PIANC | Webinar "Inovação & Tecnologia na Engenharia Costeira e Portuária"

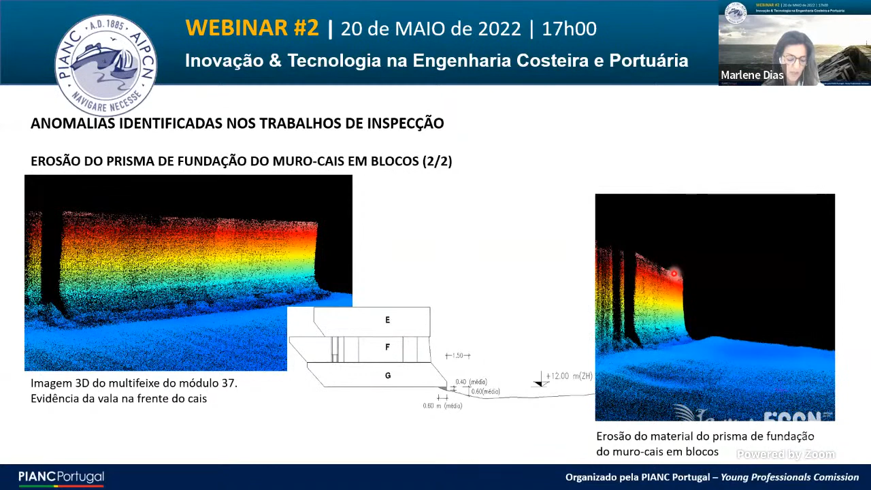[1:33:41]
E, portanto, com esta informação e com a configuração do fundo, concluímos que a possível causa da perda de enrocamento no pé do cais se deveu à erosão provocada pelas hélices dos navios. Os cálculos que realizámos